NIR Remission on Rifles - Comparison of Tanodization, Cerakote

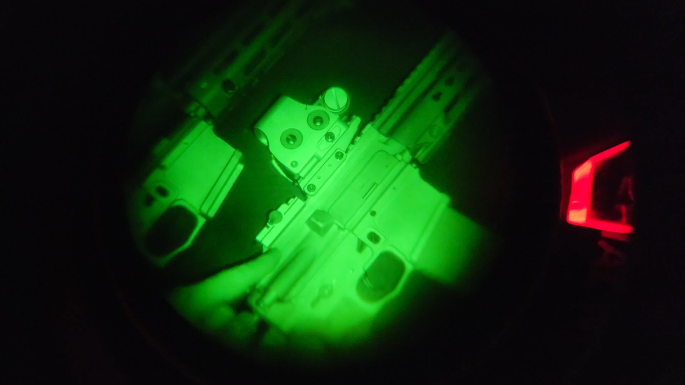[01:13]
have the hk iron sight back here this is the g28 one which is also the sand or rally 1000 anodization so this one in particular i'm going to kind of move around the monocular here as well as the rifle just a bit this one is actually a pretty shiny anodization and it is an authentic one but this one is kind of it kind of has an issue with nir which is a little bit hard to pick up because whatever dye black ops defense used for this i had to refocus there for this re-anodization job
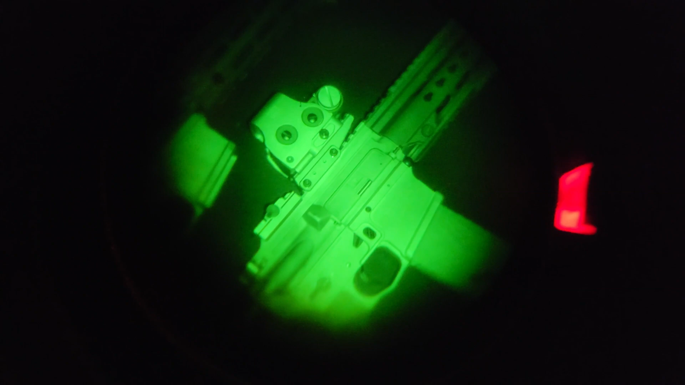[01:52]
here shows up a little brighter than it should you can see comparing it to the adm4 lower which i have on my 416 over here it looks pretty similar because that one also has an issue but if you look at the upper instead it'll get into focus here you can see how different that looks between the two panning back over here to the g95 inspired build that i got there's the hand guard right
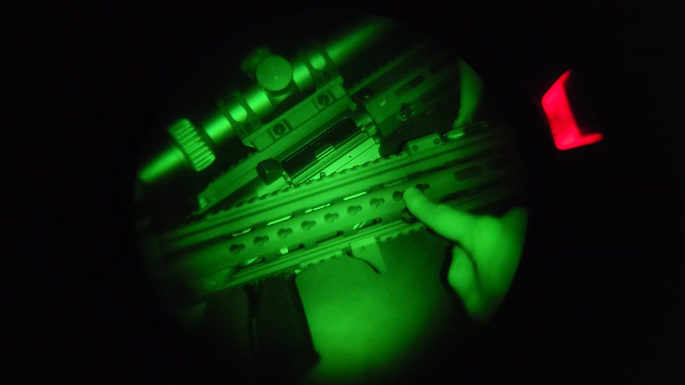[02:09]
there and you can just see it right side by side with the 416 upper and all of their black finish overall it does i would say all of hk stuff does do quite well under nir
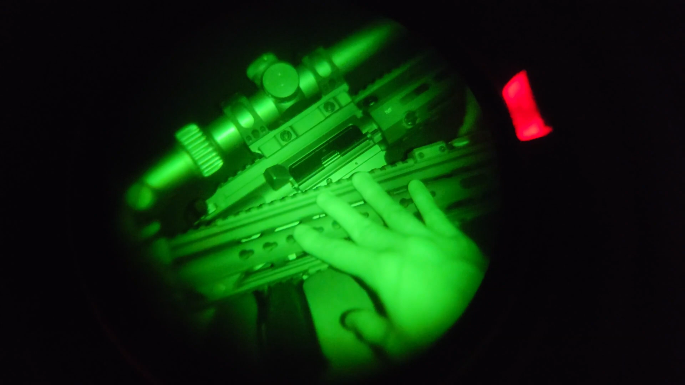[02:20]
um of course you're going to be better off with the sand color it's more of a natural tone so both under the visible spectrum as well as under nir it's going to look more closely like your actual surroundings wherever is this if you especially look at the uh mr556 hand guard that i have up here it um it just looks a little bit overly dark now this is not the case with most anodization that was the other thing now kind of branching out into just general gun finishes for the most part you do want to avoid anodization in the case of having
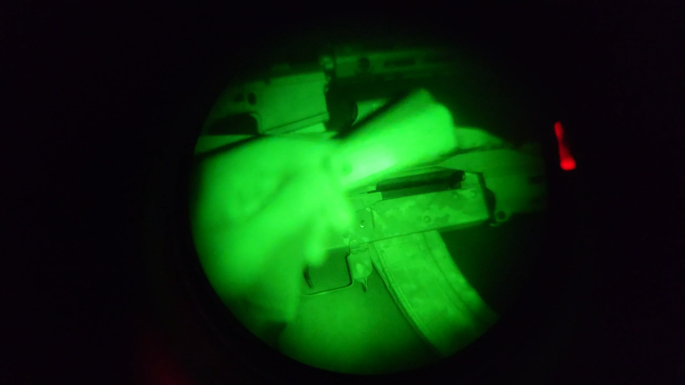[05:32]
bronze ones in here as well which i'll show these all on the visible spectrum later but uh interestingly the bronze ones uh they actually end up looking darker under nir than any of the rest of these do i'm going to take all this stuff outside and show you this a little bit better in an actual more natural environment so you can see how these really compare and not just with an unnatural illuminator directly on it and just so you can kind of get a better comparison of all this stuff
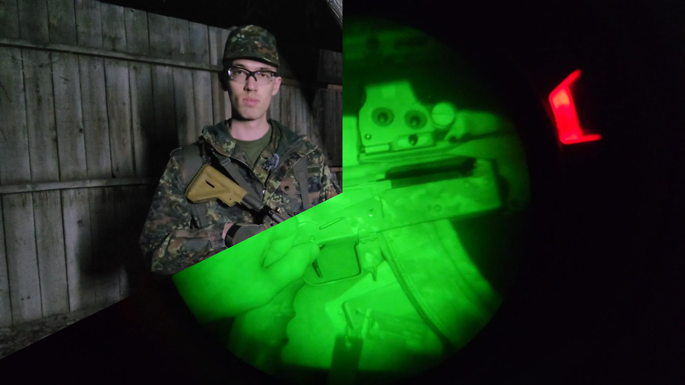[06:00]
i wanted to start out by introducing everything on the visible spectrum again just so you can see what i'm talking about so a good point to start i suppose would actually be to talk about that
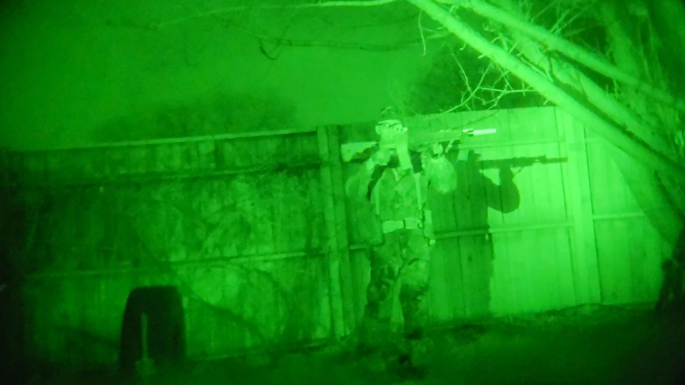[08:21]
g95 inspired build right here ir illuminator is right about in this area as you can see so i'm just gonna kind of walk back and forth just so you can get a good idea of how everything is working here keep in mind this is the one that has the actual h key slimline hand guard in the sand or rally 1000 colorized coloration on it
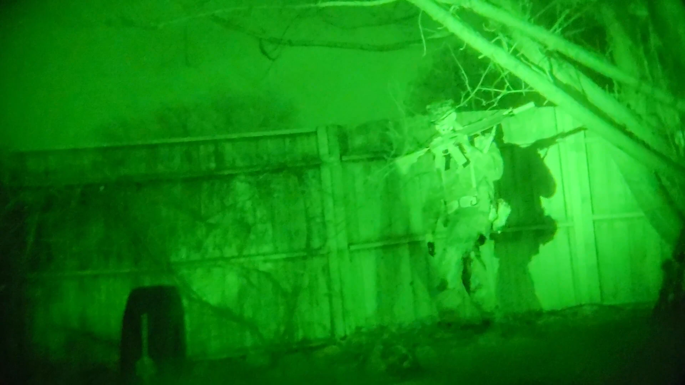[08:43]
and of course the rest of this is uh that tanidize from black ops defense which as i said could potentially be different given that they are most likely using different dyes in the anodization process but if you do just kind of extrapolate what this hand guard is doing i know for a good example uh the 417a2 from hk from hk they had a really intense
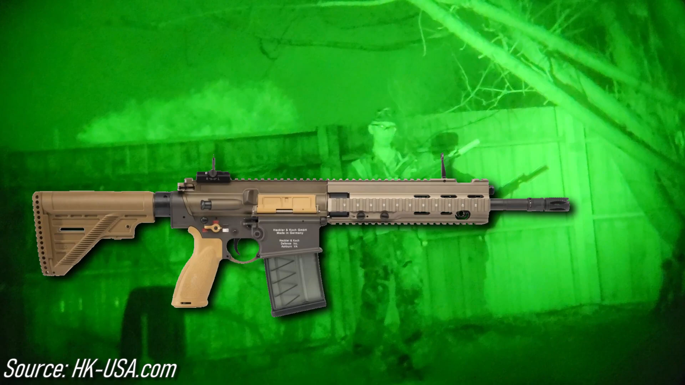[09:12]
two-tone going for it which i'll put up some pictures of that right now and uh so you can imagine that however this hand guard and everything there is performing would be pretty similar to that i'm going to switch now to the 416 here the all black one all right same deal here starting in a pretty neutral location
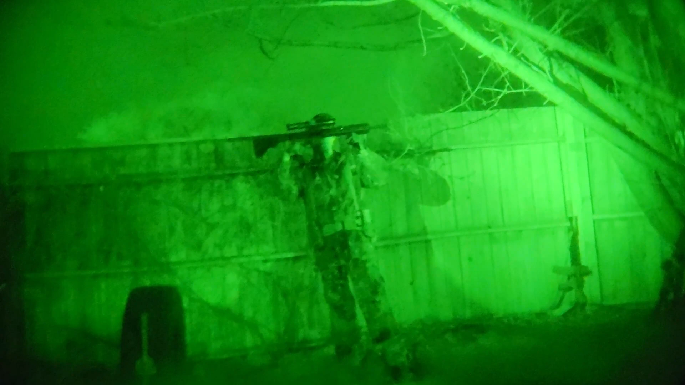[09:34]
and before i move to showing how the cerakoted wasser does i'm going to pick up the tanidized
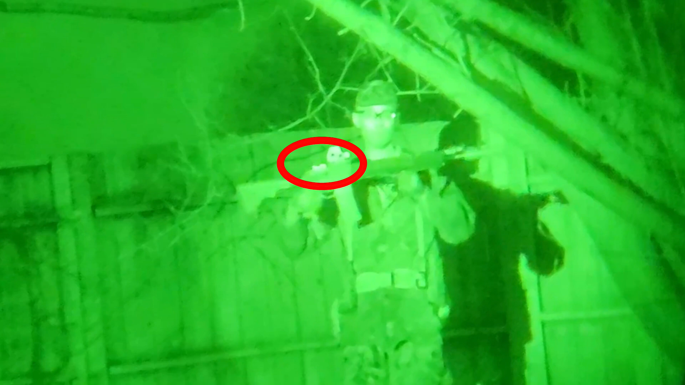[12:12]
personally say did the worst was that g28 iron sight which i was not expecting because it's tanadized it's hk tanadized and uh you know there are other anodized stuff to just find the sand hand guard the full black 416 upper hand guard and everything was fine it didn't have any noticeable issues with remission but that rear iron sight just glowed as if it's an actual ir
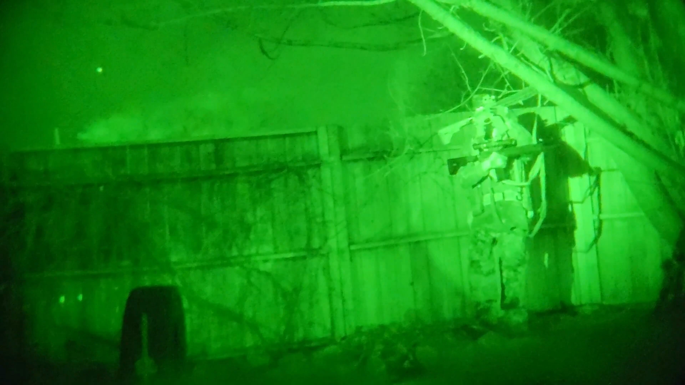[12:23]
glint square one part that also looked like it had somewhat of an issue although this wasn't the part i was expecting to have an issue so i didn't really focus on it my flashlight which was hard to see because it's on the left side of the rifle uh that was kind of showing up brighter than it should have and again that's just tanadized as a cloud defensive rain 2.0
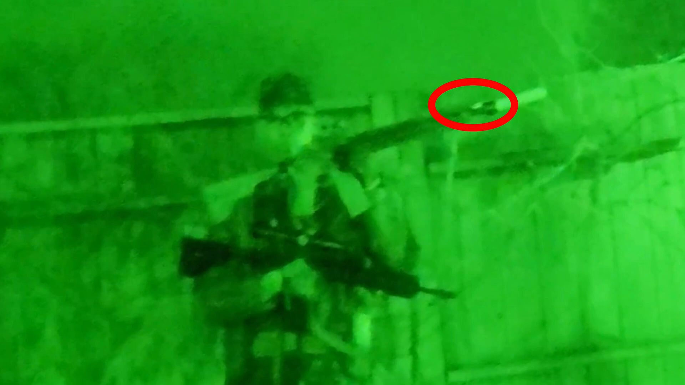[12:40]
head on a legacy body i should say another part right next to the suppressor now that at least wasn't kind of glowing back at you but
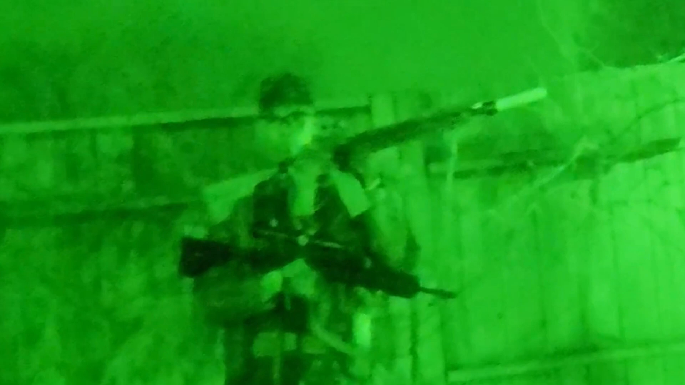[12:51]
it was showing up brighter than it should which is again surprising because that is cericoted and speaking of cericote i'm still not sure i was trying to do some research and i wasn't able to find what is going on with those hir series cericote swatches i still think that there's probably that they probably look different when they're properly applied to an actual rifle like maybe there's something that they did differently when doing the swatch just because it's
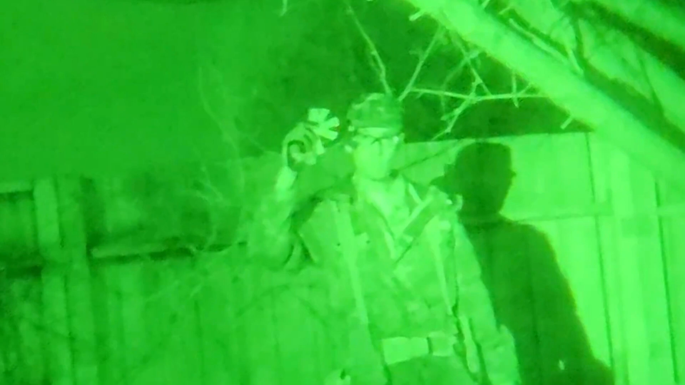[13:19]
a swatch and not a real application of it that um yeah it because those actually performed worse than any of the other cericote the short dot uh definitely stood out quite a bit and i've seen that on every lpvo i have i haven't seen a single one that doesn't have that issue all the way from low end optics all the way to the high end it's just they kind of have that uh bit more of a shiny reflective surface to them one
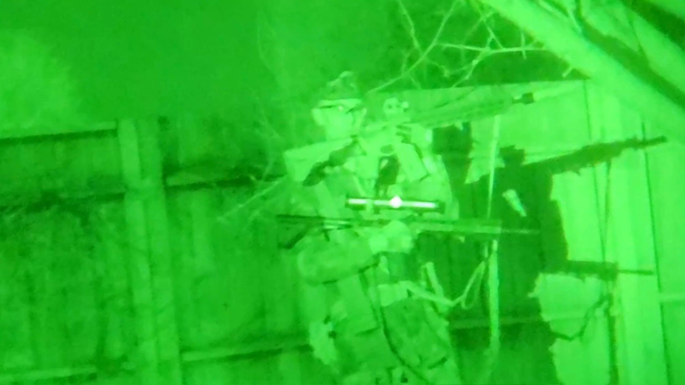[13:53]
other part that was an issue uh was the uh the little window in my mags these hk gen 3 mags on the visible spectrum in
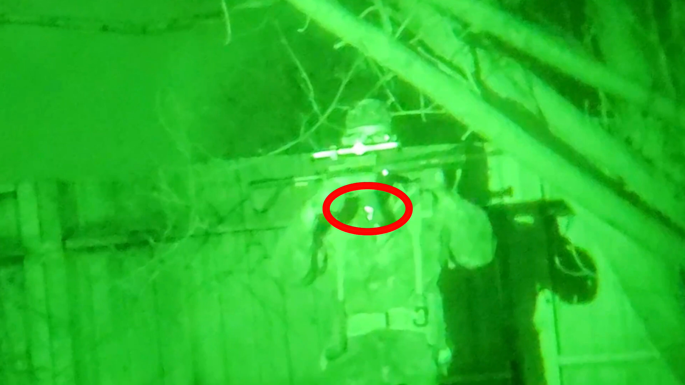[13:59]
the past i have seen that little window there on these mags kind of reflecting more than they should i'm not too concerned about it because i could cover it and really kill a lot of the reflection just with something like camo face paint just put a little bit of extra onto there and that'll fix the issue pretty much you know same sort of thing that you do with a watch face for instance and other screens etc but to see how much it reflected on the ir spectrum was surprising because it doesn't look that bad on the
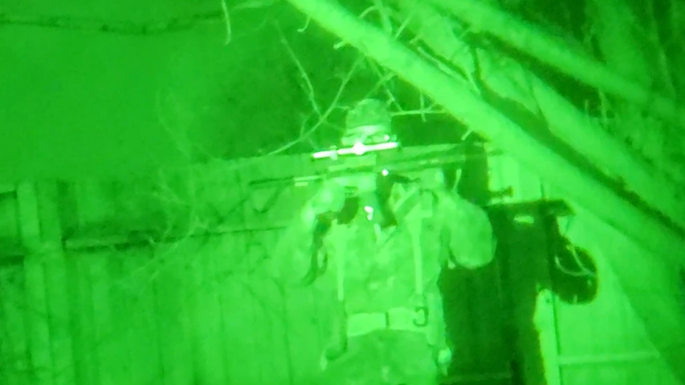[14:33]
visible spectrum it's just kind of noticeable there so definitely significantly amplified here and then the actual cericote wasser 10 didn't really surprise me there that did well as i was expecting i do wish i could have had some foliage to compare it to that is something maybe i'll look into doing in the future it is spring right now but kind of earlier spring at least around here so there's no foliage yet but as i said that's something i'll look at doing in the future because kind of comparing how the nir emission does compared to how it actually looks compared to leaves and all that definitely can help to kind of gauge things but